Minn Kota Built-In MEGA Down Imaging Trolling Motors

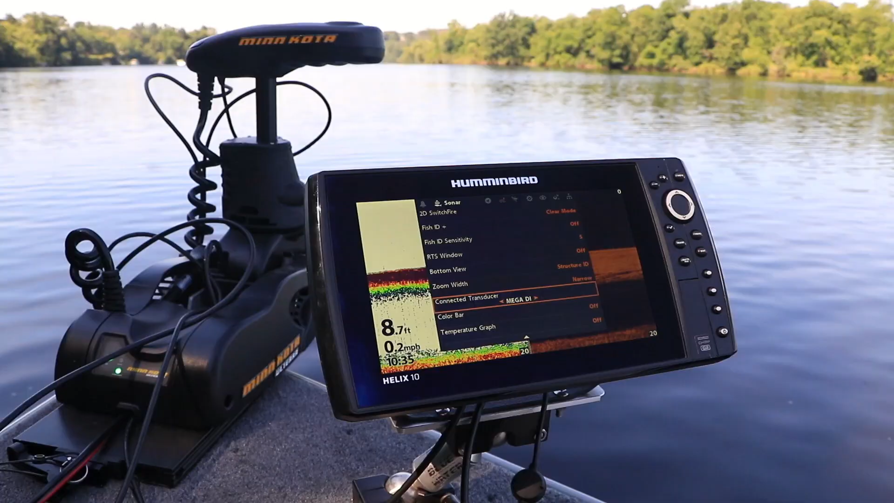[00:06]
On screen: depth 8.7 ft, speed 0.2 mph
And that's exactly what I get from Minn Kota's new bow-mound trolling motors
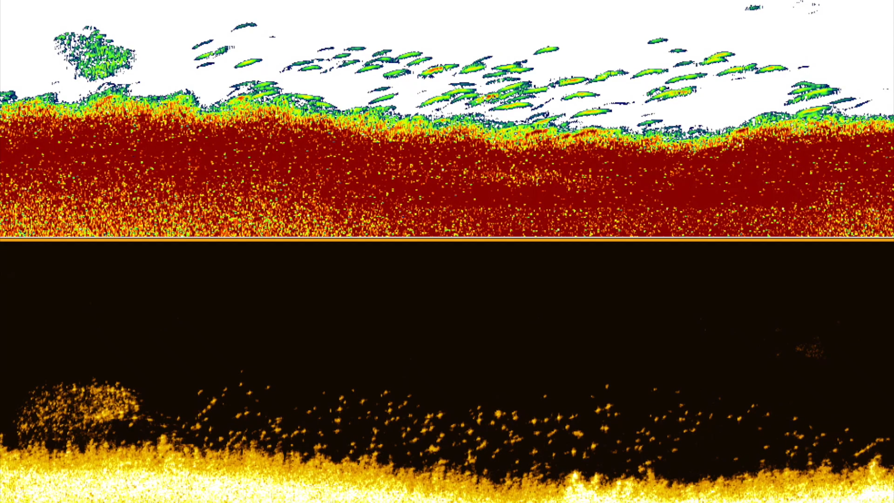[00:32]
Well those are fish. And the big bright white spots, well those are the ones we're all looking for.
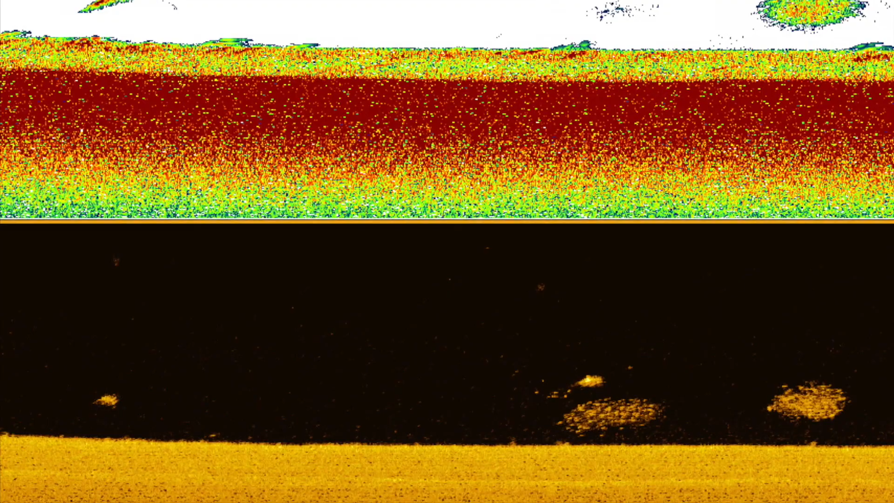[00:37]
And when it comes to the mega-imaging frequency,
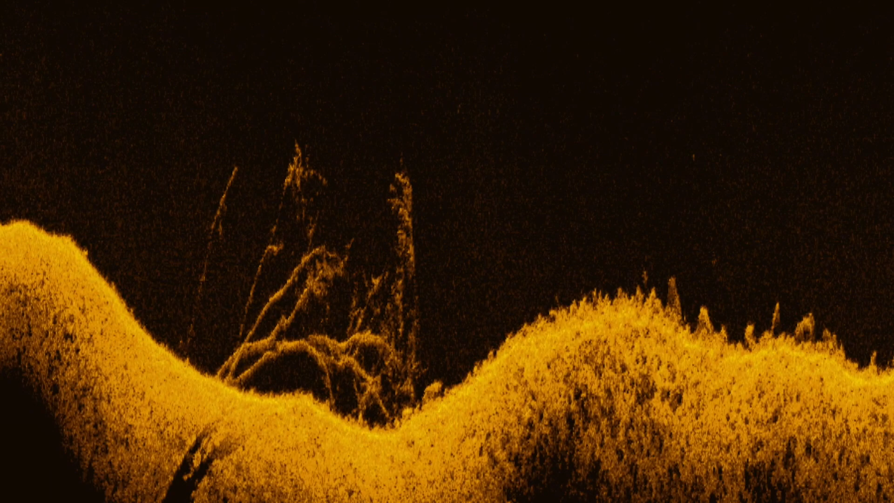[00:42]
well that gives me the clearest, highest resolution, easiest to interpret image available.
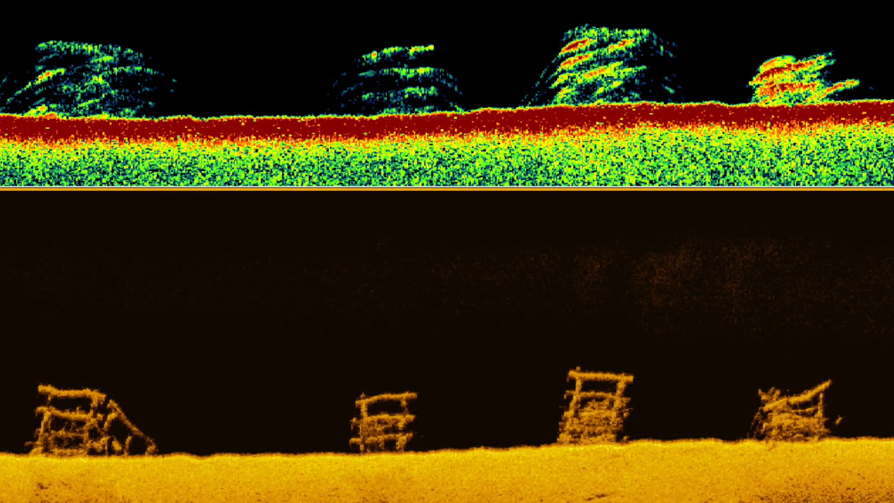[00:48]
By engineering the mega down-imaging transducer right into the trolling motor,
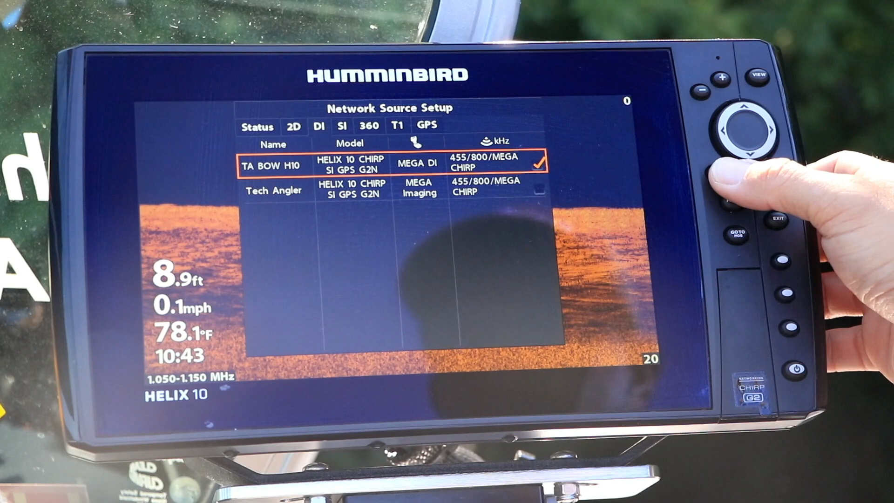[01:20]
On screen: depth 8.9 ft, water 78.1°F, speed 0.1 mph
New bow-mount trolling motors with fully integrated mega down-imaging transducers are another Minn Kota innovation that helps me find and catch more fish on every trip.